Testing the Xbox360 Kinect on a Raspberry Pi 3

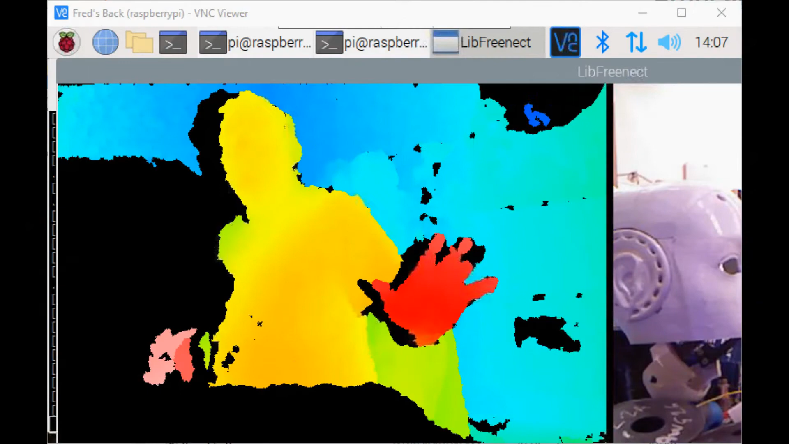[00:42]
activate the connect so this is actually showing the robot
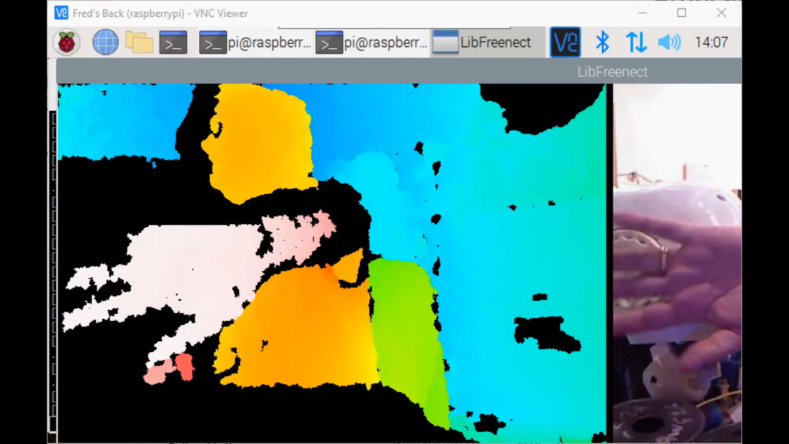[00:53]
so you can see in the other image my hand and it's showing as a color spectrum based on distance
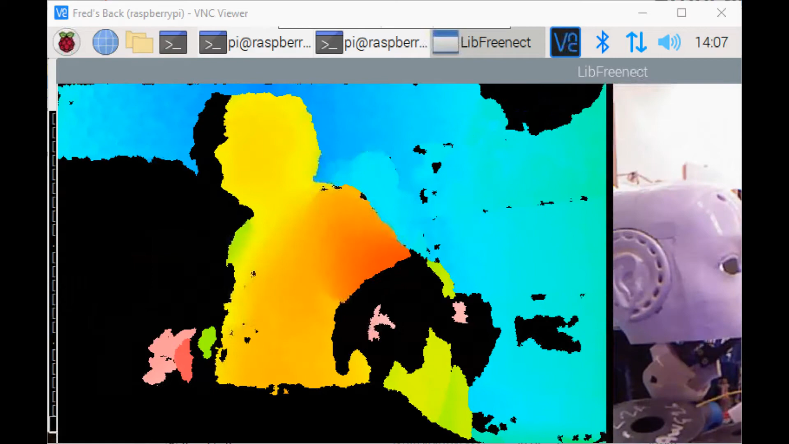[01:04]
so it all works next will be to see if I can get it to work with my robot lab there is a service specifically for it so another rabbit hole to run down